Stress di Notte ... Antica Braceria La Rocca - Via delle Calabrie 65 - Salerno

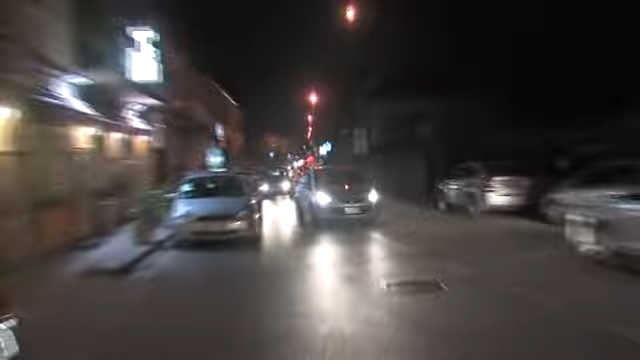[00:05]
Praticamente l'uscita dell'autostrada, sulla sinistra c'è una traversina, in questo momento state vedendo le immagini.
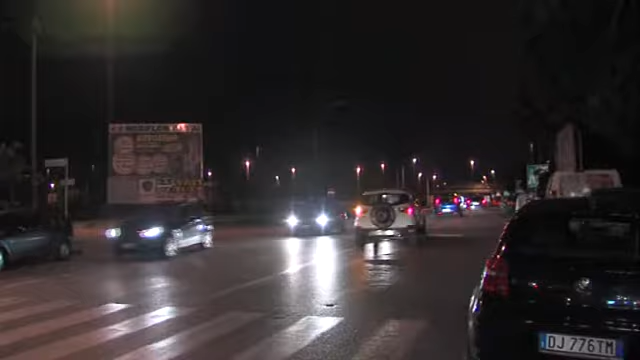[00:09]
E da quasi un mese è aperto la Brasserie. Solo carne, chiaramente il nome la dice lunga.